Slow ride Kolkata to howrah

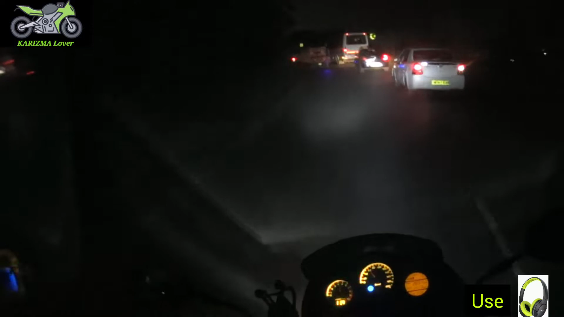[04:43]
ये जो टर्न देख रहे हैं आप लोग, ये एक तो यू टर्न जैसा है, मतलब बहुत डेंजरस है। अगर मैं थोड़ा सा गाड़ी का स्पीड बढ़ाऊं तो मैं गिर सकता हूं।
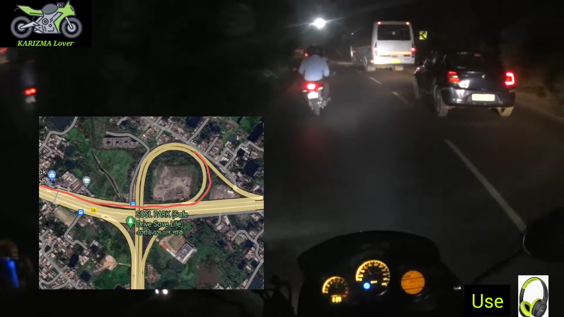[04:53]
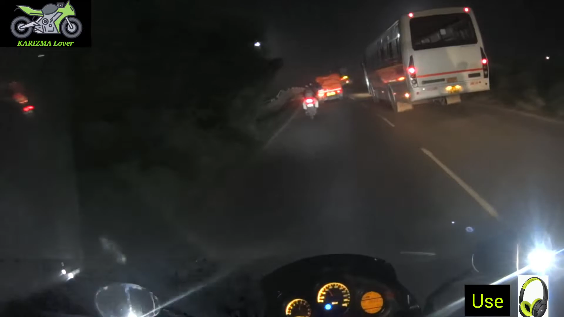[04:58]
सो फ्रेंड, मेरे सामने एक पुलिस कार है और एक पीछे एम्बुलेंस है।